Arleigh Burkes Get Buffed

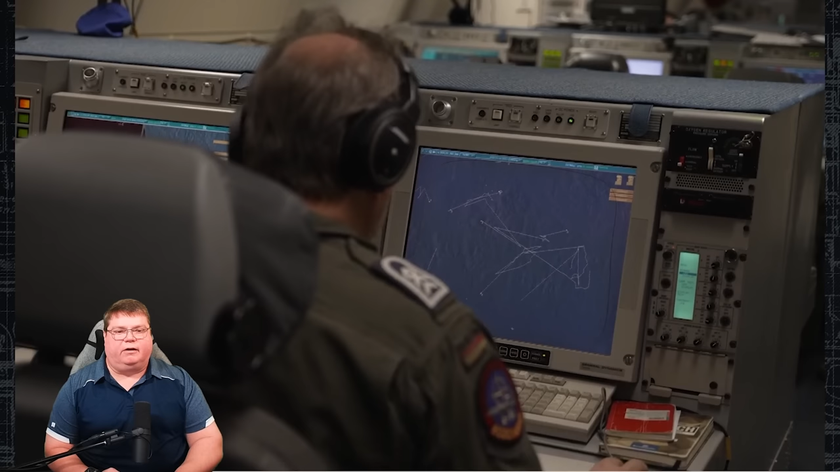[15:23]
And that's what we're seeing here. They also, and this one shocked me, and I did not post, I'm just letting you guys know, the most accurate photo of this. But this is a photo of one of the consoles inside the E3 Sentry. Yeah, they put this out in 4K, and I was like, the one that I did not post had labels on this display, and I did not want to share that with everybody. But I did want to point out, look at what the inside of the E3 Sentrys look like. They're tracking in this case, this is operating in the Southern Black Sea, going east-west, east-west, looking north into the conflict with Russia and Ukraine.